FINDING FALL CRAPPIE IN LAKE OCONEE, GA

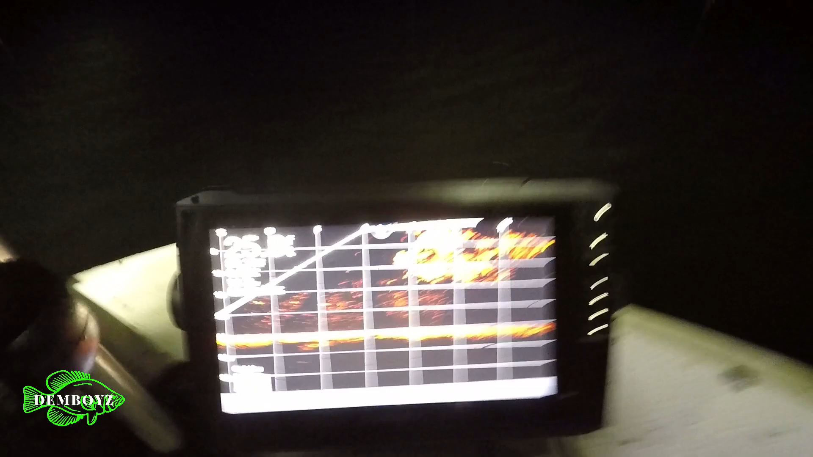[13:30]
Okay, YouTube, this is what we got right now. We're in about 25 foot of water. Over some submerged trees in a creek channel. We've actually fished this location before. So we went back to it. Got out here kind of late, so the choices were limited.
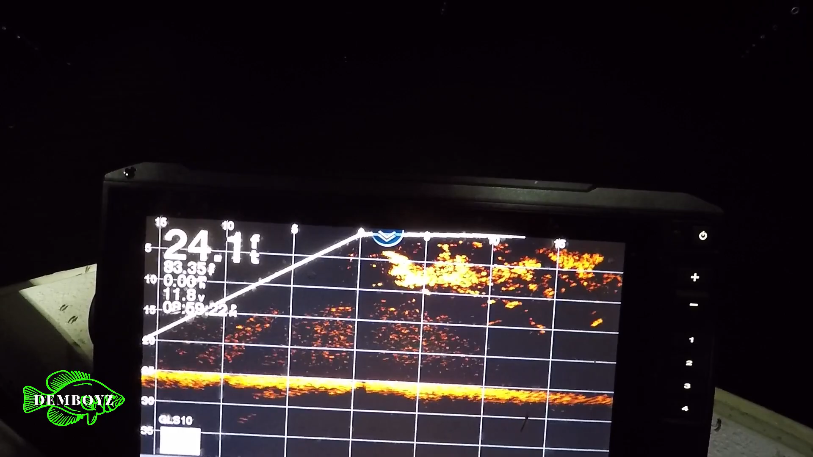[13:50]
So we went back to one of the places that we actually caught fish. We didn't actually search out any new location, but this is where we are now. As you can see, the bait fish are in full run. Took about 10 minutes before we drew them in. We actually got out here just before the sun went completely down. So it took no time to get the bait fish running once we started the lights up. And as you can see, man, it's just a feeding frenzy right now.
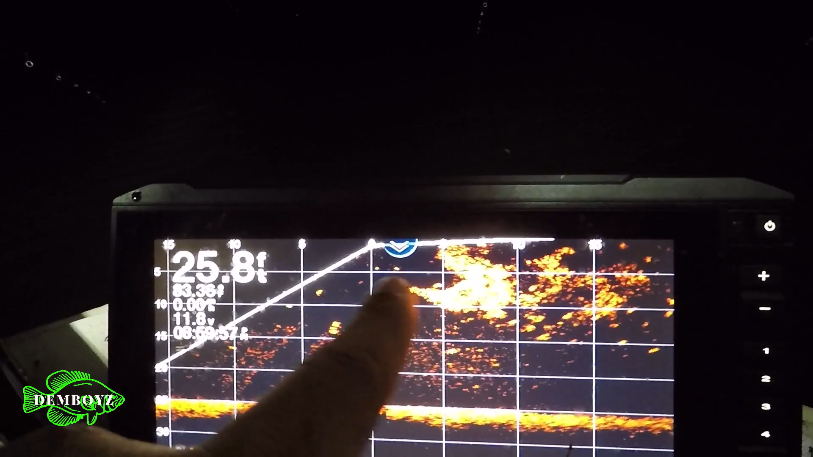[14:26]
On screen: depth 25.8 ft
All that clout you see right here, that was a bait fish, and all the crappie that we're actually targeting are running right below them, down about 15 feet. So we're fishing about 10 feet deep, 10 to 8 feet deep. So the fish are biting up to get our minnows.
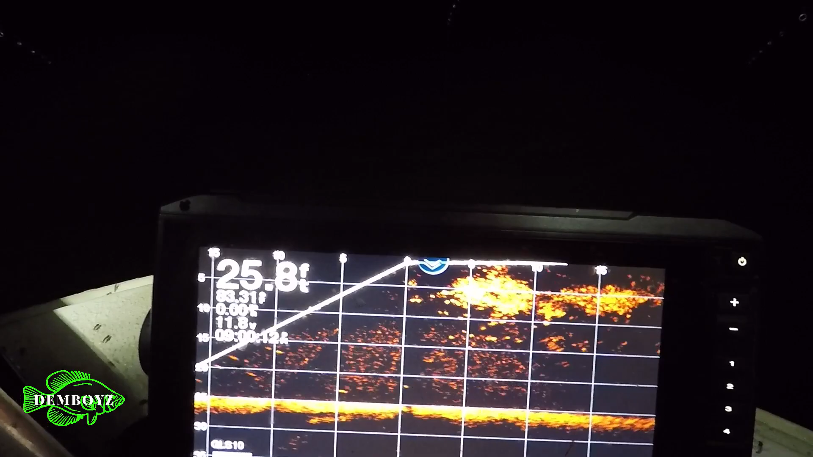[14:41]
On screen: depth 25.8 ft
We just got caught a little while ago in the midst of a feeding frenzy. Like I said before, we was in the middle of a swarm of insects, not mosquitoes, just some kind of just irritating bugs, man. They didn't bite us. There was so many of them. They were getting all in your face and your mouth and whatnot.
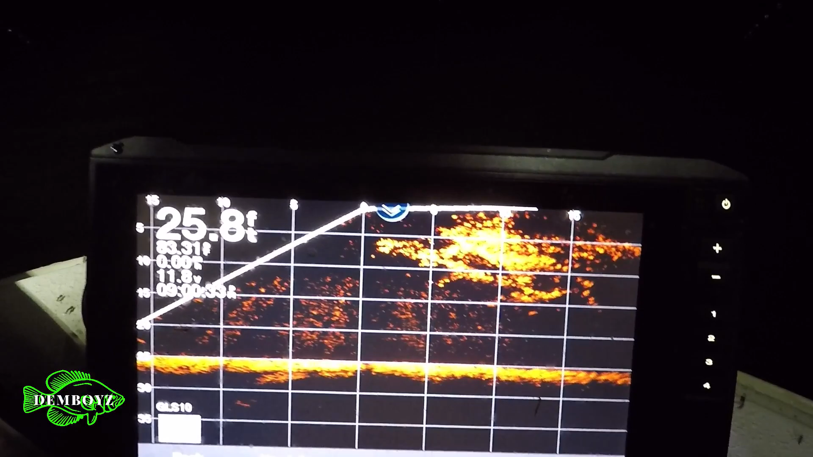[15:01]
On screen: depth 25.8 ft
So we had everything turned off. So we missed a lot of good footage of catching a couple of 14-inch slabs.
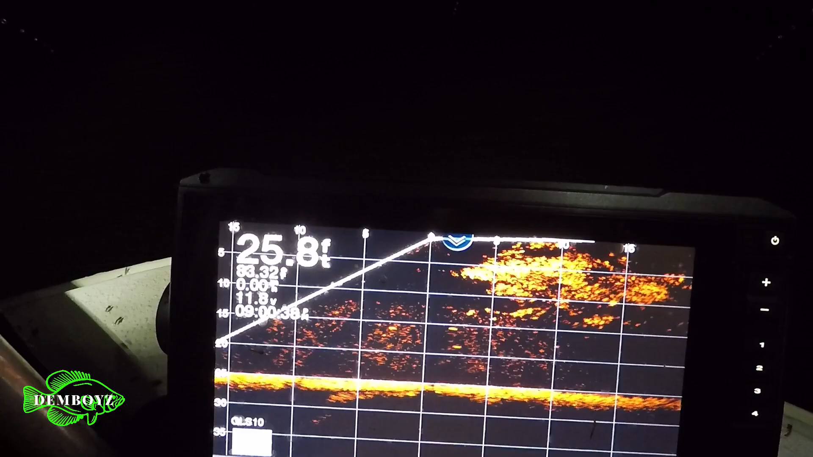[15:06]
On screen: depth 25.8 ft
So I don't know if y'all can see it, but I got one on now.